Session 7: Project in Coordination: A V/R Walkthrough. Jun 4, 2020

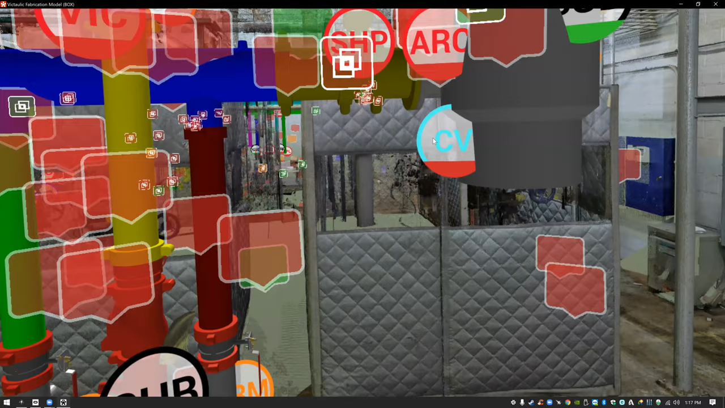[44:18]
And as you can see, we've got a ton of issues in this demo project.
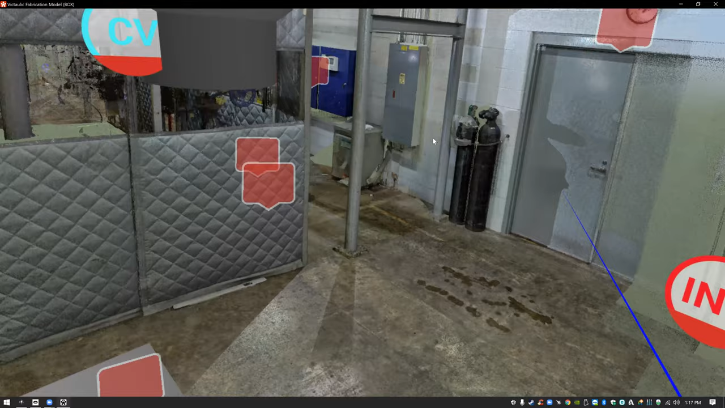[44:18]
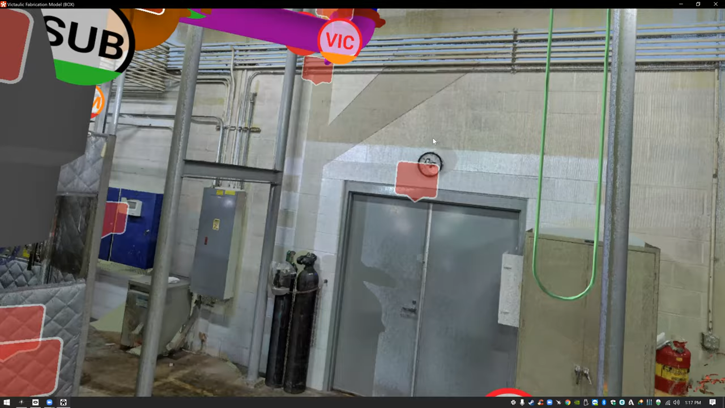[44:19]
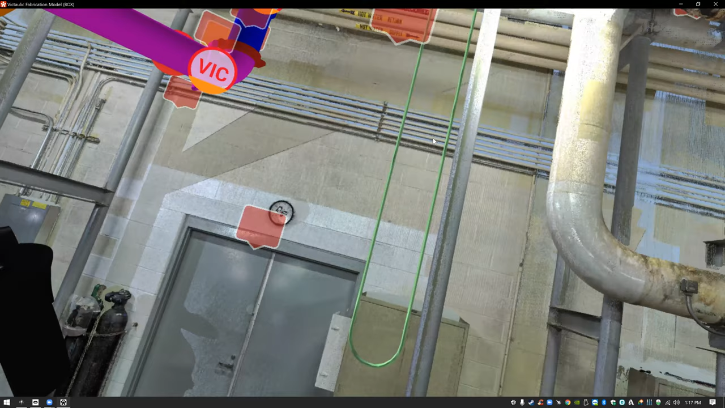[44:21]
This is a project built around, uh, reality capture.
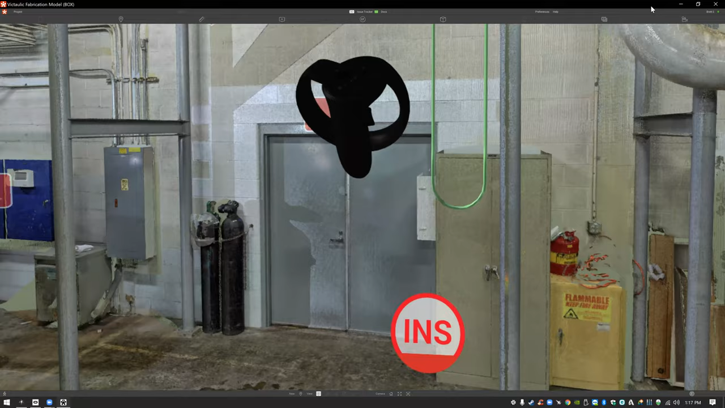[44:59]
And that's going to give me access to, uh, basically the user interface here.
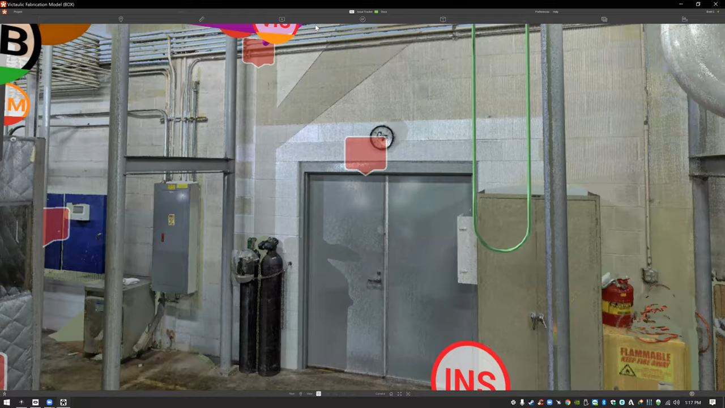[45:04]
And what I'm going to do is I'm going to go to the issue tracker and I'm going to open this up and we're going to look at the issues particular to a VR rev up.
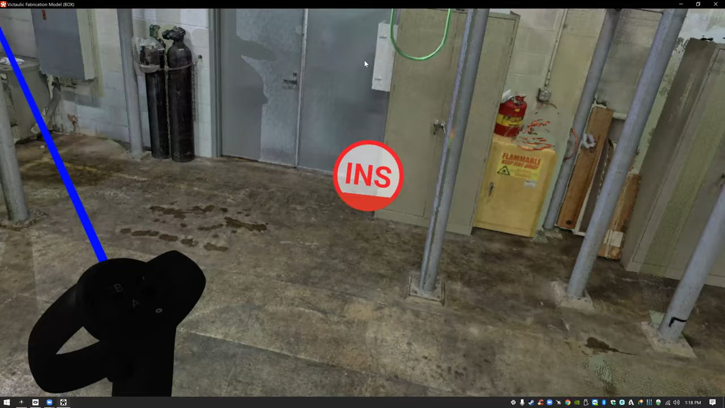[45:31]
And I'm really looking at a few different issues here. I'm looking at some markups, manual markups.
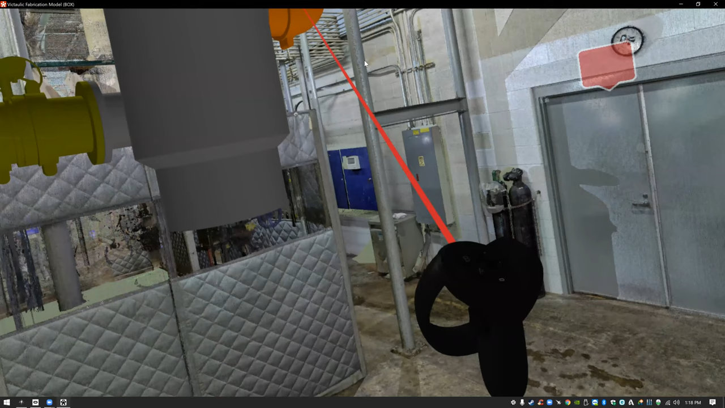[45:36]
Uh, I'm looking at some class detection issues, both model to model as well as over there.
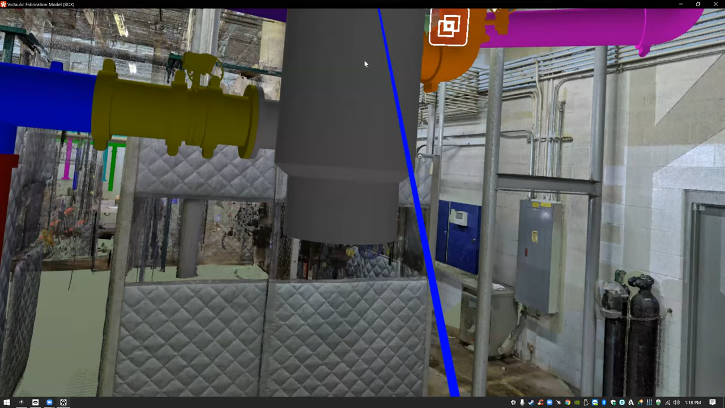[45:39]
That issue is actually existing conditions,
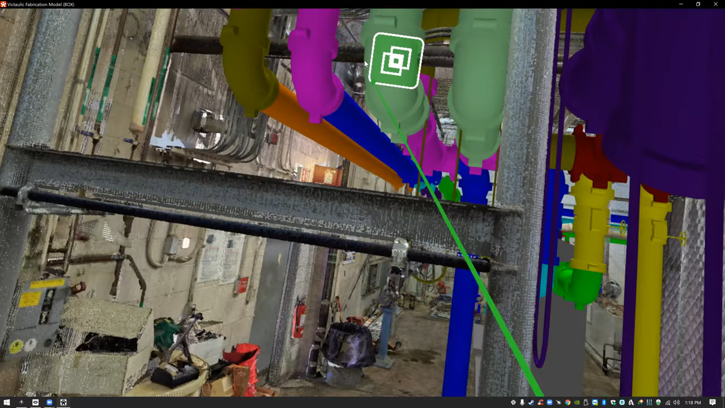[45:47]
conflicting with a flange that we have on this elbow here.
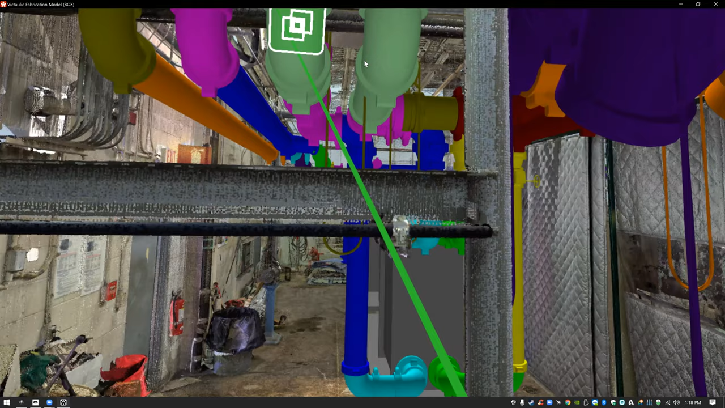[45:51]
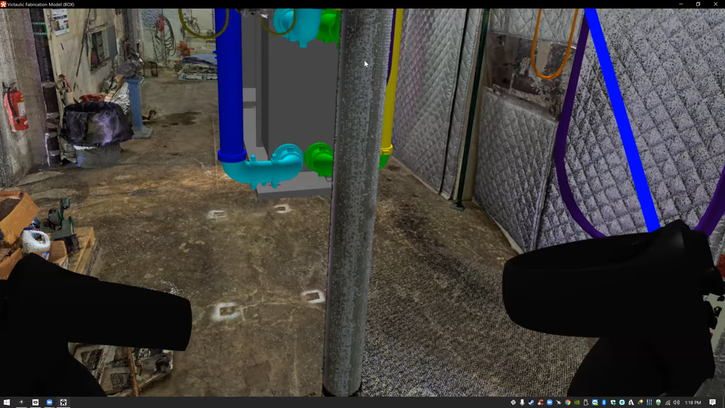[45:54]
But when I'm in the model, as you can see my controllers,
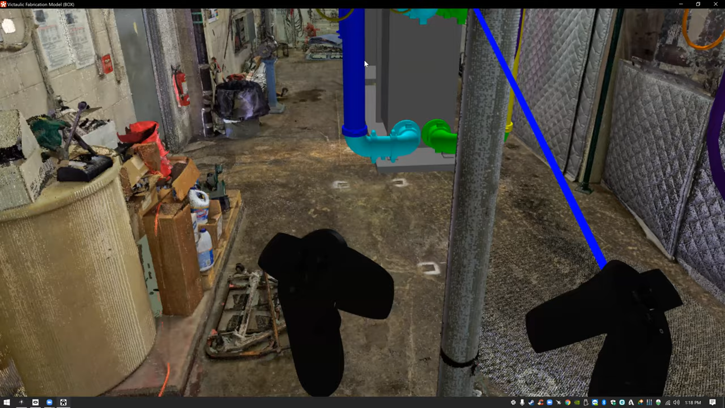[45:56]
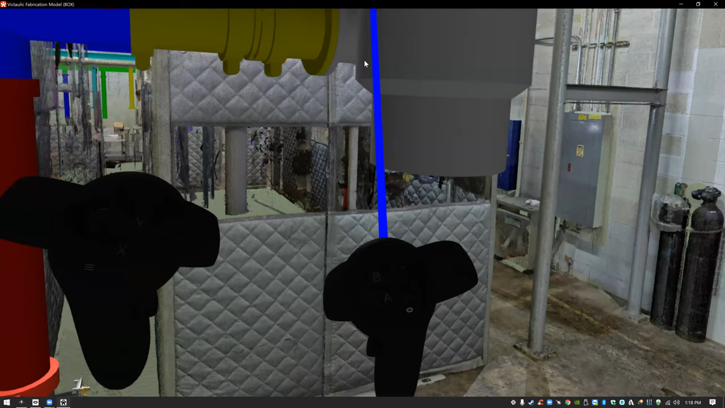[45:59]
I have the ability to strafe around
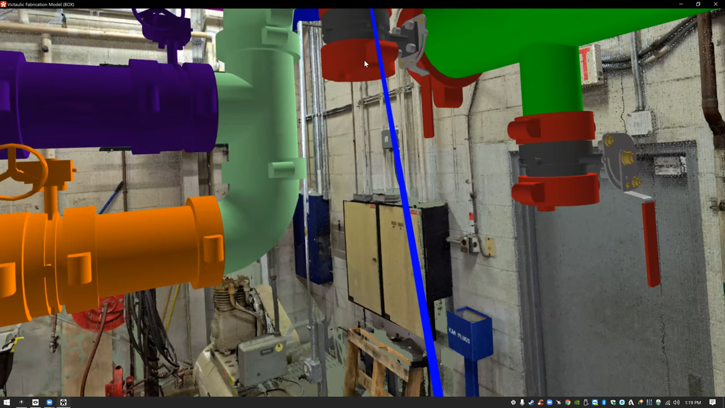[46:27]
So if I come over here and I need to get some properties on that handle right there, I can do that.
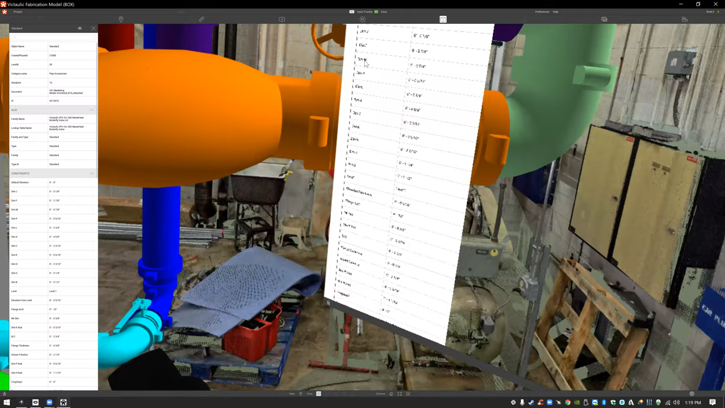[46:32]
And I can look at that in VR, as you can see right here,
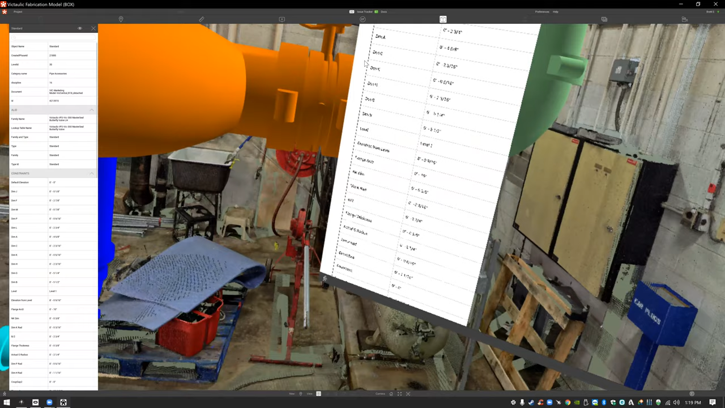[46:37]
where I'm looking through these various properties,
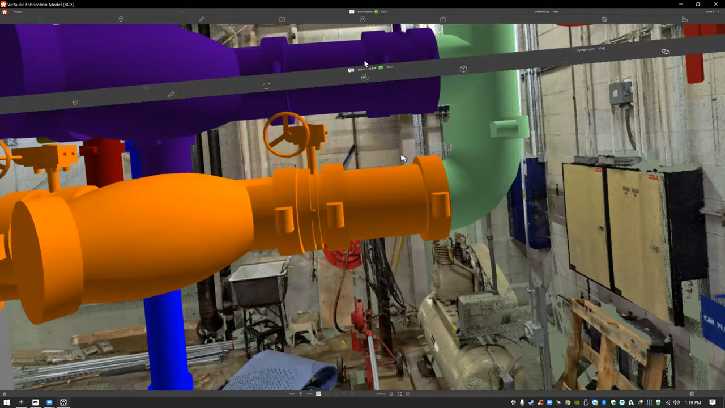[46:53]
navigate the issues of the project in their proper context. So if I open up the issue tracker right now, what you guys are seeing is, is you are, uh, let me make sure I'm doing this right. You are actually seeing the issue screen of Revisto and I'm seeing that same exact thing. But what I am seeing is it's floating in front of my face as I stand in the project.
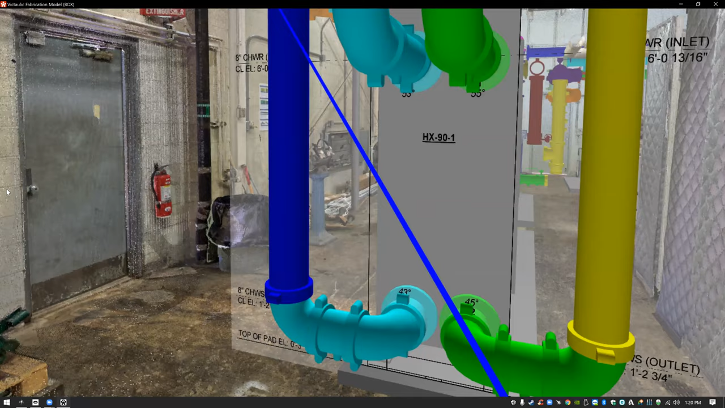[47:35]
overlays happening at real life scale.
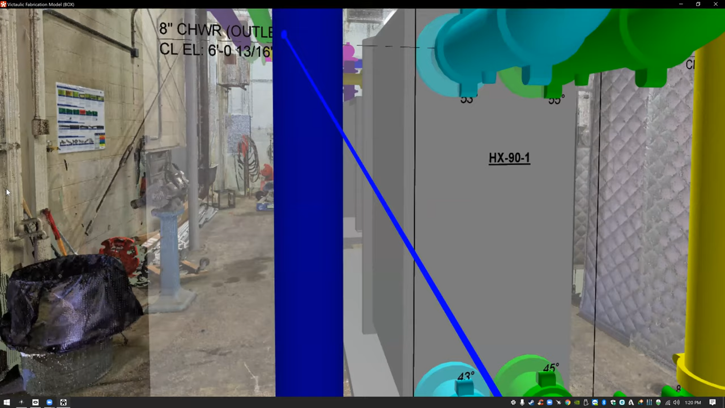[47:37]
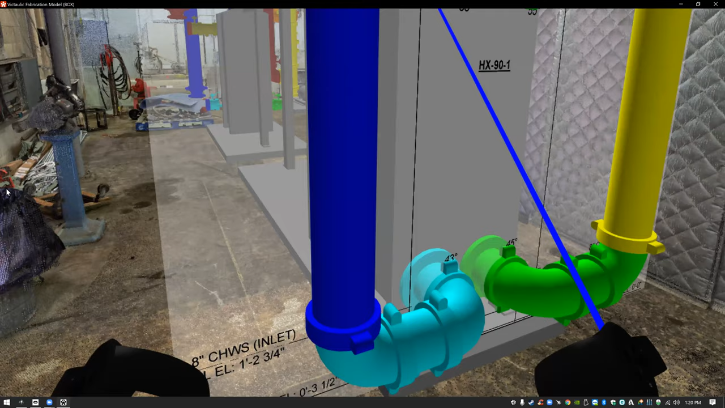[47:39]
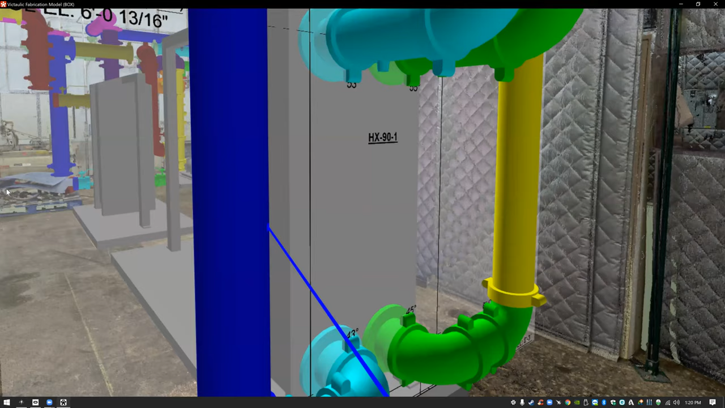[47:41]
So what I'm looking at is, is an actual detail of this piece of equipment here in virtual reality.